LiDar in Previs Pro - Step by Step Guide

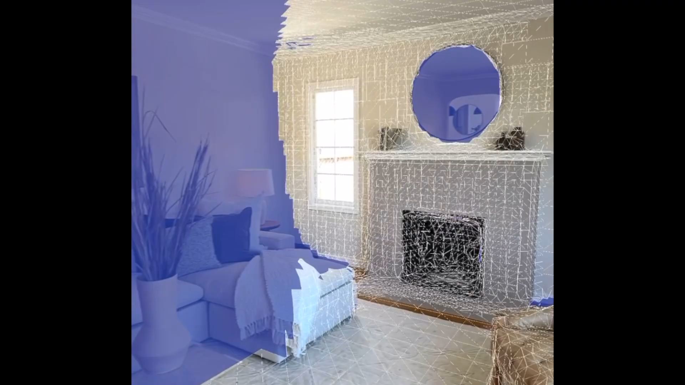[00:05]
We'll take you step-by-step through the process of scanning
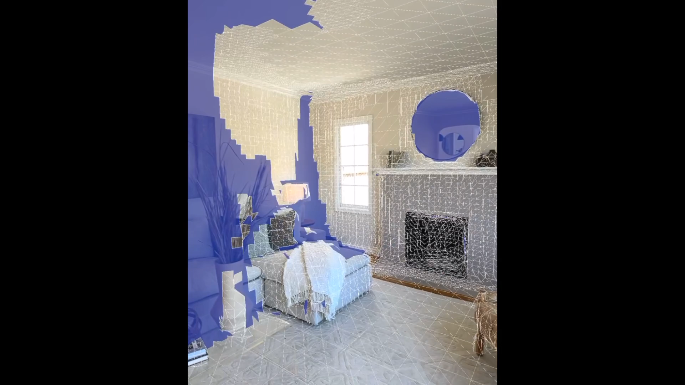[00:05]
a room using your Pro Apple iOS device with built-in LiDAR and insert that room right into your PreViz Pro project.
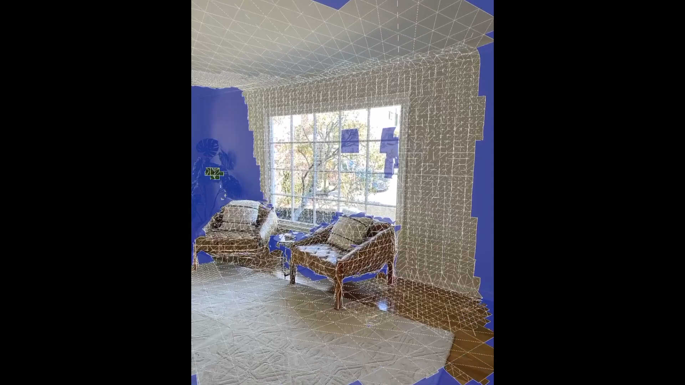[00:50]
The blue areas indicate the areas that have not been captured yet.